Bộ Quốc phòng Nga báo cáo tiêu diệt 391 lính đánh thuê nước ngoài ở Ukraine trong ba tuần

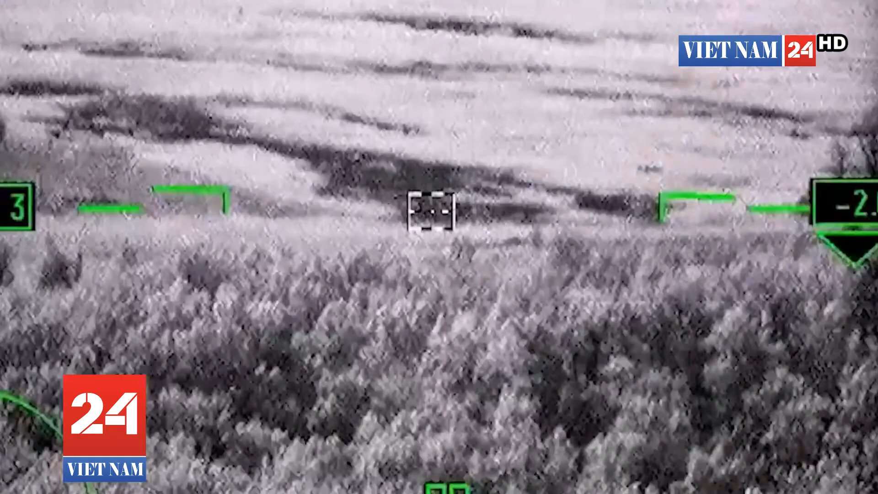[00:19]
В результате удара высокоточными ракетами воздушного базирования в районе населенного пункта Артемовск Донецкой Народной
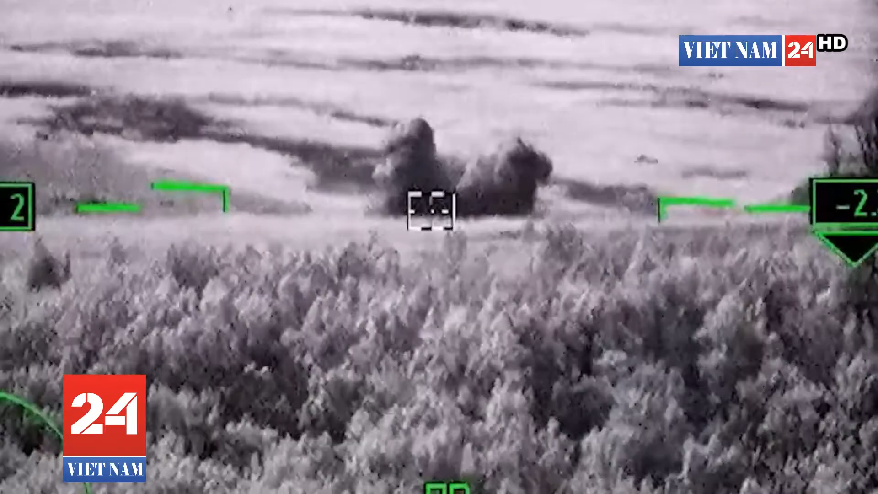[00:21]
Республики уничтожено 180 военнослужащих и 26 единиц военной техники 30-й механизированной бригады Вооруженных сил Украины.
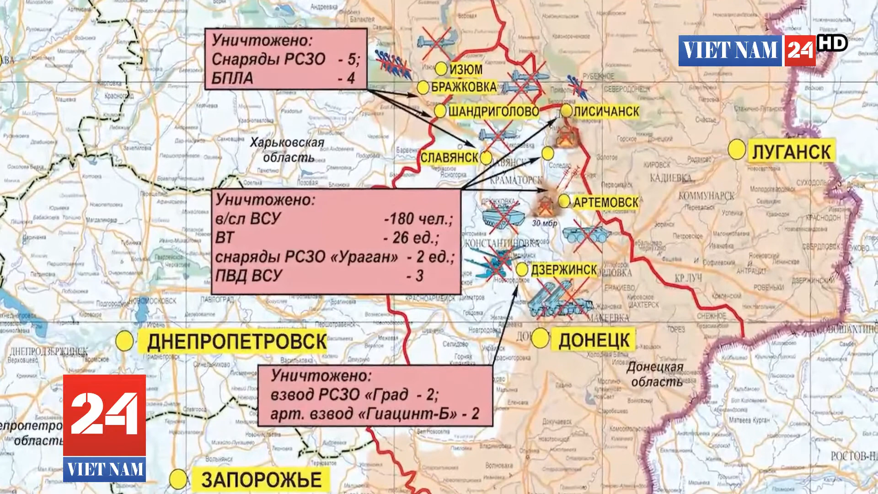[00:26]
Кроме того, высокоточным оружием ВКС России уничтожены
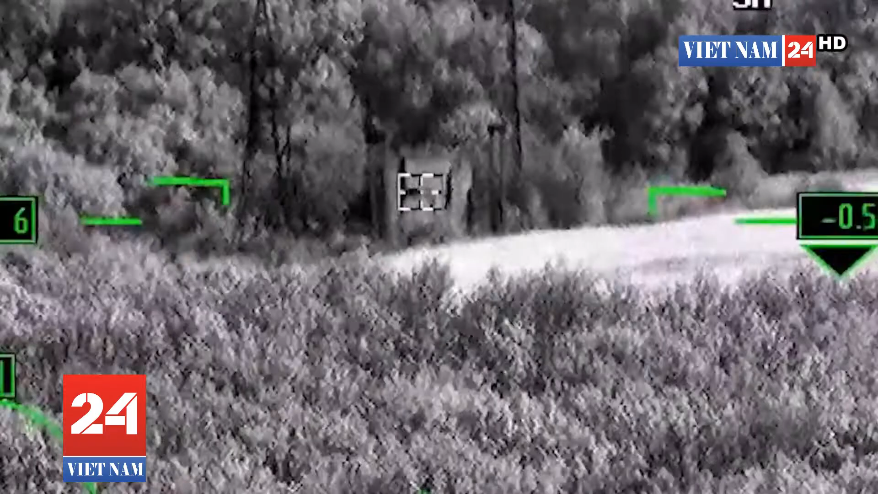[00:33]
живая сила военной техники Вооруженных сил Украины в 12 районах,
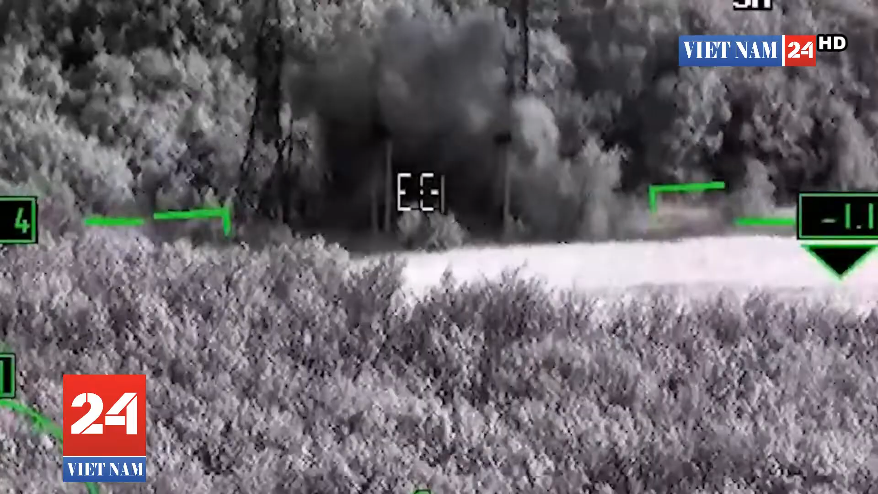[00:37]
4 склада с боеприпасами, 79-й десантно-штурмовой бригады в районе Матвеевки Николаевской области,